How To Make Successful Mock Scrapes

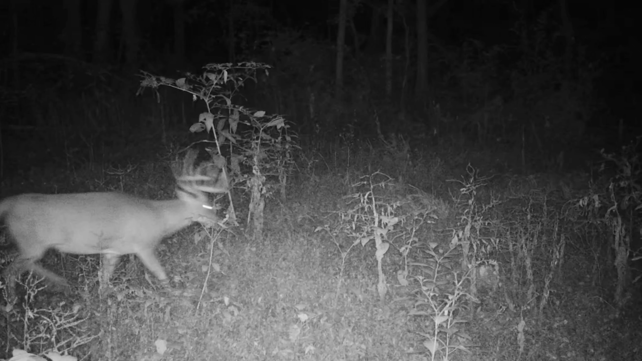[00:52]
It's been a really really good spot had a lot of big bucks through here. Got a trail camera just off this thing and we've collected intel over the last four years like we just said and it's been it's been unbelievable the amount of deer that use these you know scrape
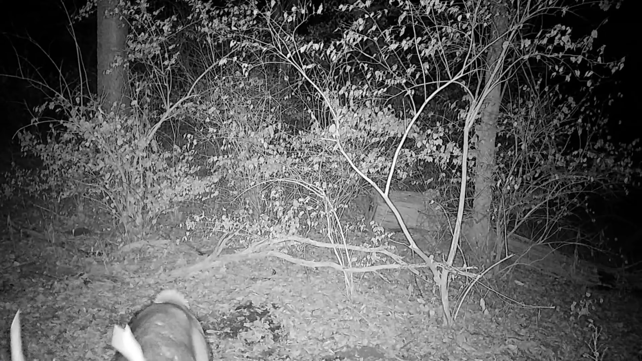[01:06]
sites a scrape in general you know it's a communication tool for white-tailed deer whether that's a fawn or doe or you know mature buck or even a younger buck.
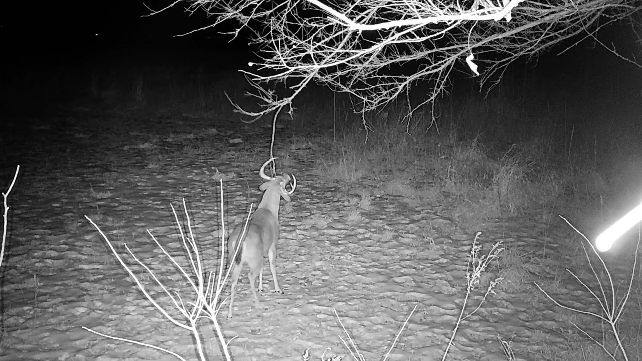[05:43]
just a fluke I'm seeing five six different bucks you know on field edges five six you know different deer and bedding areas still hitting those scrapes you know especially if you're in a state where you can hunt into January I've really learned to key in on those doe fawns when they come in like